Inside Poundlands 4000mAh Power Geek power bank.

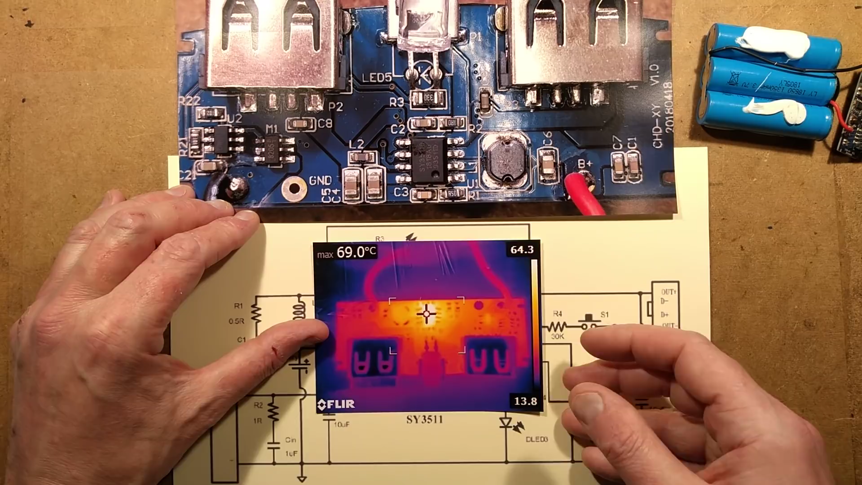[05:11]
On screen: max 69.0°C
imaging camera on it The hottest component here The inductor was getting a bit warm But the chip's the hottest bit Because it's doing all the work there And it got to 69 degrees Celsius Which is actually okay That's not too bad at all When I was charging it The chip was doing all that It was using the linear current regulation